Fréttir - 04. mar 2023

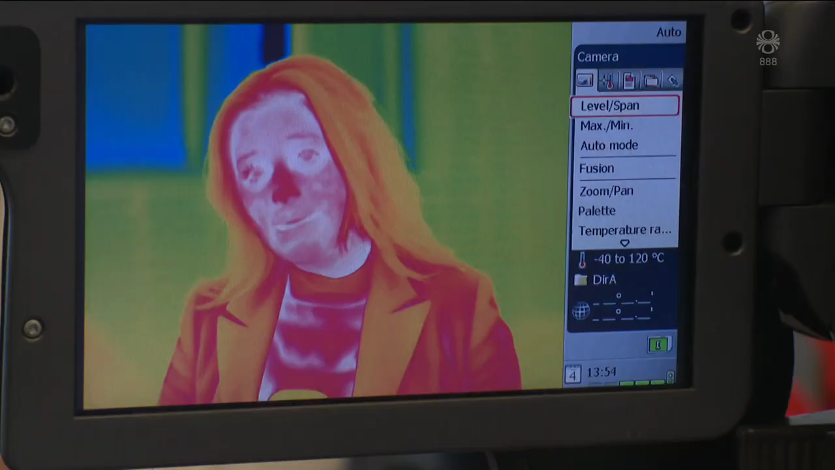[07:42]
til dæmis þessi hitamyndavél sem hefur nýst vel í þeirri tíð,